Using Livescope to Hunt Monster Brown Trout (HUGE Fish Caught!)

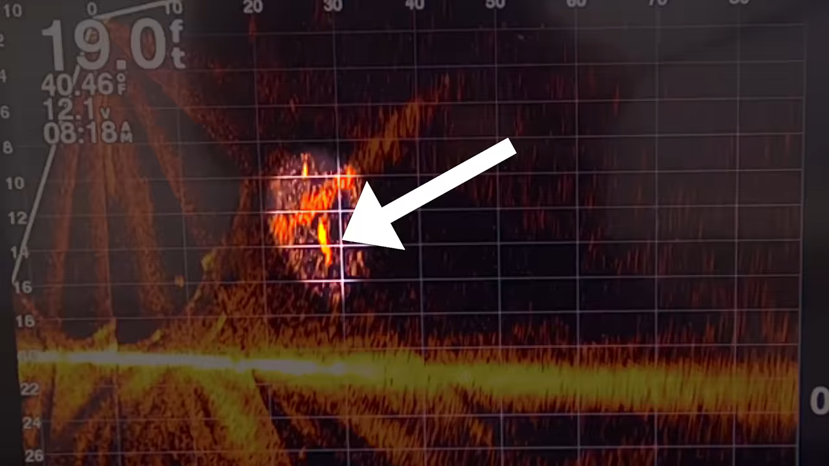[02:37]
On screen: depth 19.0 ft, water 40.46°F
Oh, he's coming for it. Got him.
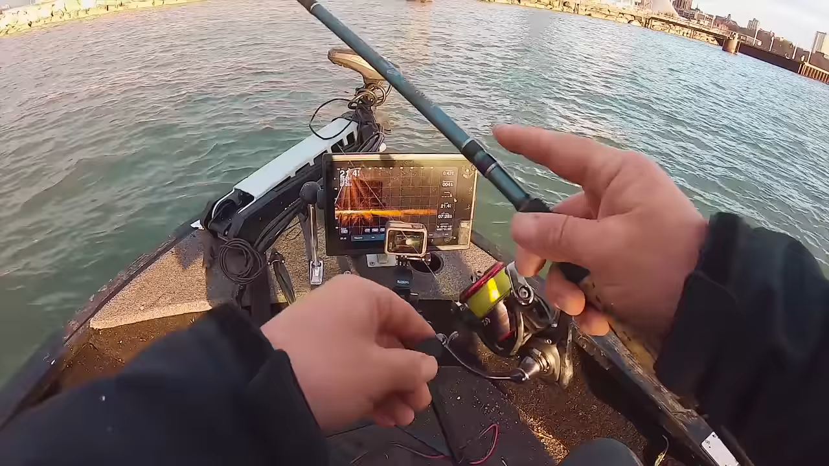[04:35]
Got him. Got him. You see that? Let's go. Oh, that's a good one.
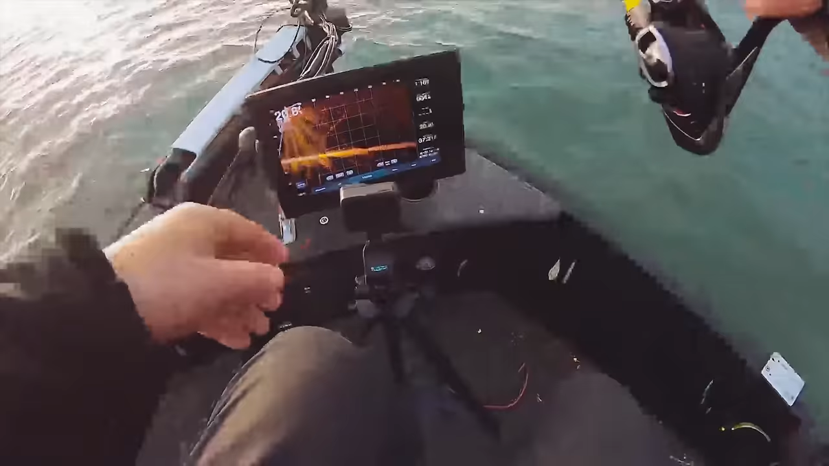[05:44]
I don't know if you can see, but that's my fish right there. There's another fish right here. That's my fish right here. Definitely a good amount of fish on the outside right now.
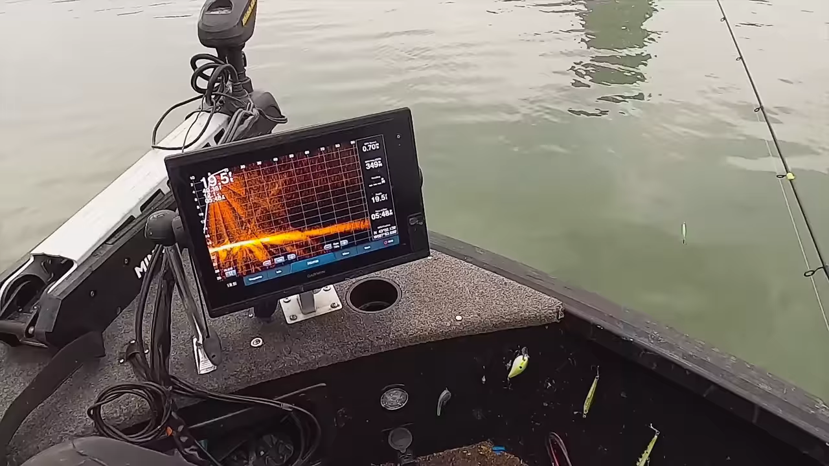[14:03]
And that's what's great about the Livescope is you can see how the fish react to your baits while you're casting at them.
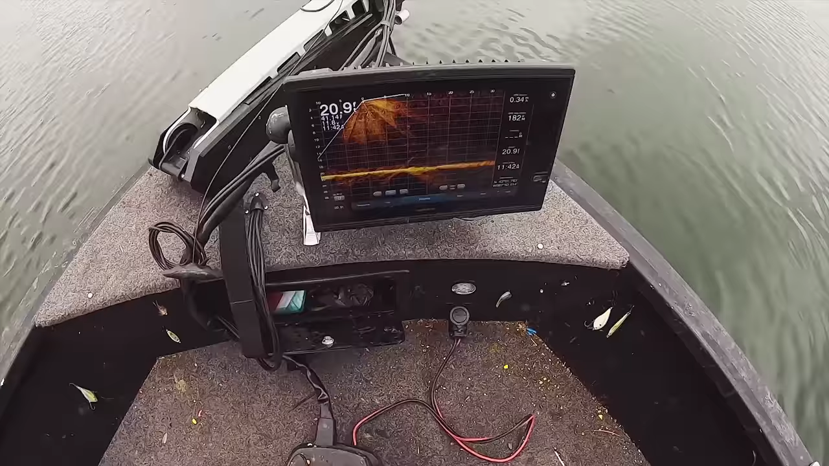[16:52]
I just saw him come up right in front of me. He's right in my Livescope. Look at that right here.
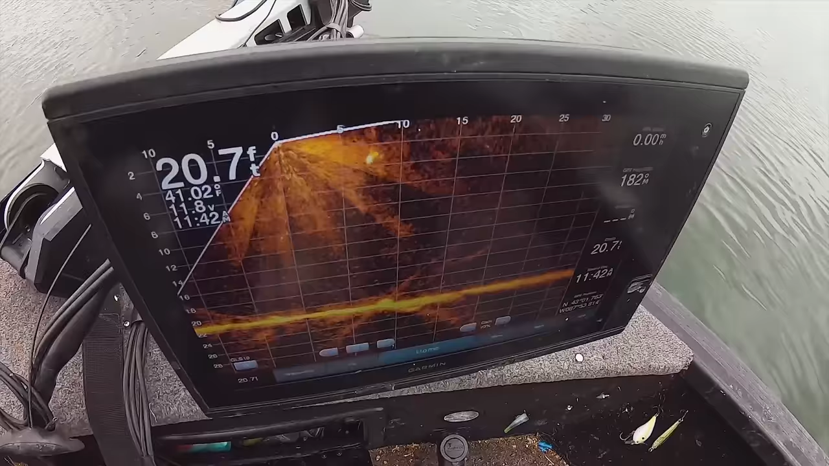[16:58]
On screen: depth 20.7 ft
He's right on the surface. Here he comes. I just saw that fish come up. That was crazy.
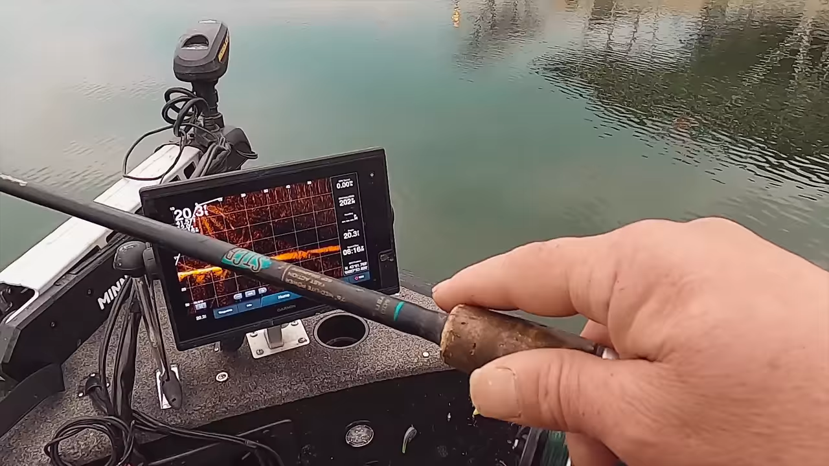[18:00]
I see a fish down here, just dragging my spawn bag towards him.